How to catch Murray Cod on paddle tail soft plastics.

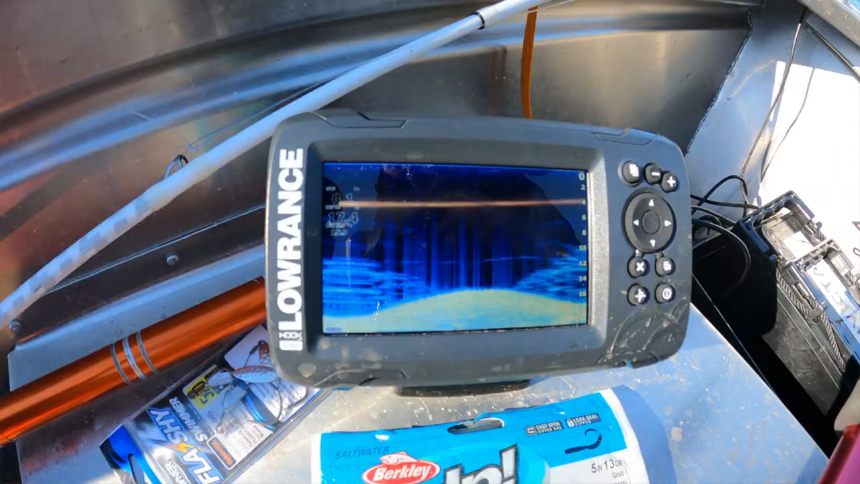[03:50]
I thought, now look on the sounder, and there's a bit of structure out in the middle there, Roscoe.